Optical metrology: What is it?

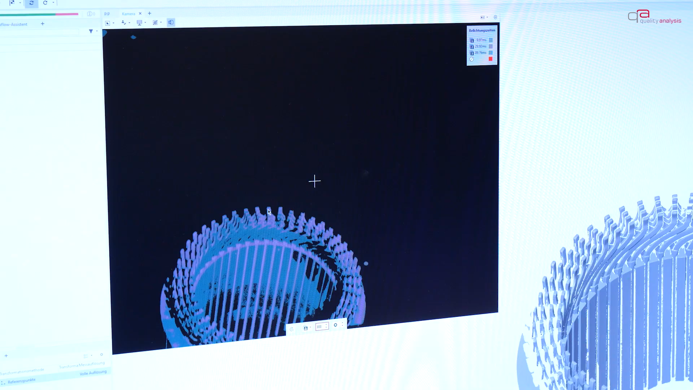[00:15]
be controlled efficiently and the quality of components continually monitored.
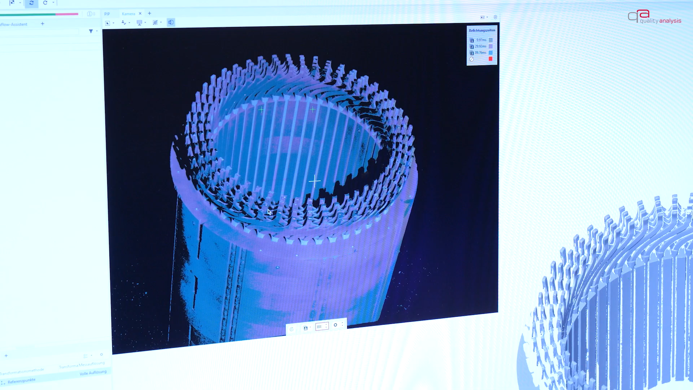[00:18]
The measurement made using camera systems generates a digital image of the entire measurement object.
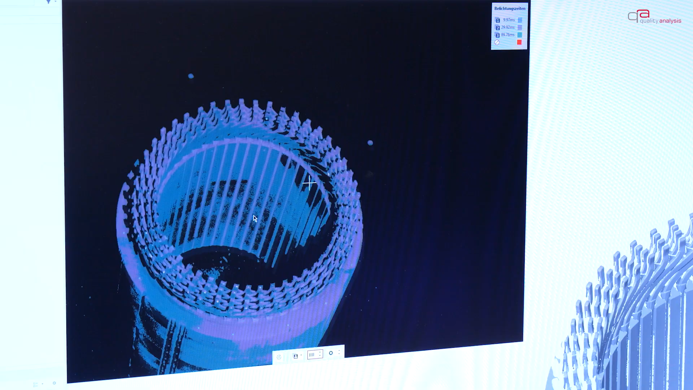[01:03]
The measurement software transforms all the individual data points into a common coordinate system.